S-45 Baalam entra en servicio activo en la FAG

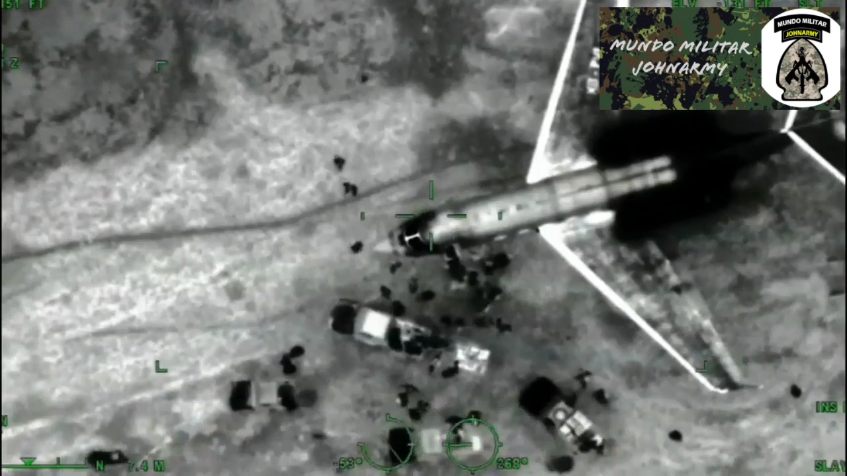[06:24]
ya que esta aeronave podrá dar seguimiento y proporcionar información a las tropas en tierra para la localización de posibles
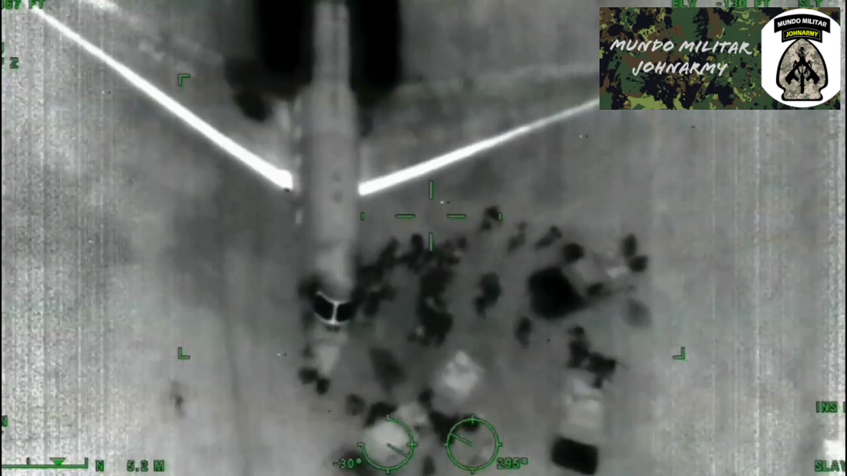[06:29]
ilícitos y para la detención de personas que trabajan para el crimen organizado.
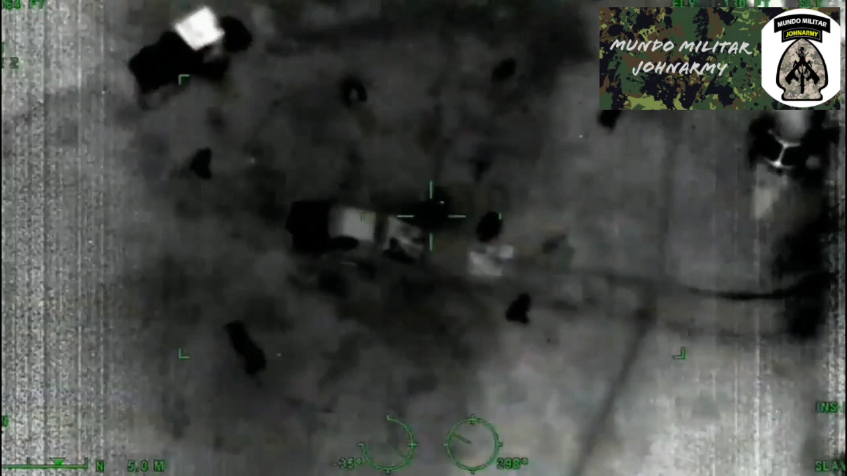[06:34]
Así también esta aeronave viene a mejorar las capacidades de la fuerza aérea guatemalteca.